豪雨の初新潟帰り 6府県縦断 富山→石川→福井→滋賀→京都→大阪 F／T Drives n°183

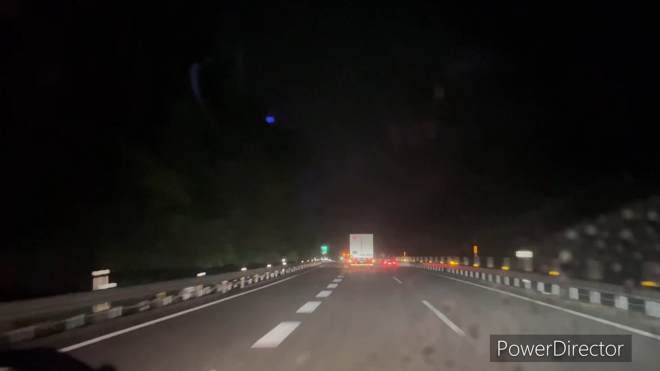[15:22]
きました福井県あわらしい福井県トンネルじゃなかったなトンネルじゃなかったですねトンネルじゃなかった登板車さんってことで福井県に入りましたおー